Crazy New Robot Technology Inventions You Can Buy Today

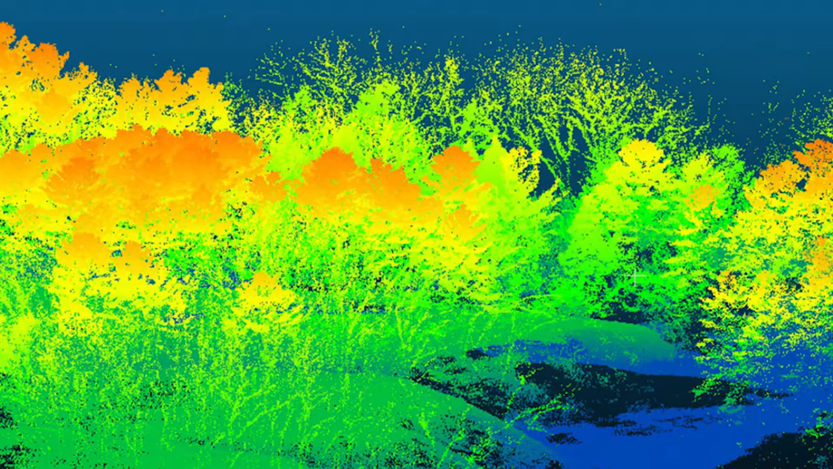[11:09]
LIDAR is a visual system which uses reflections from the laser to map terrain.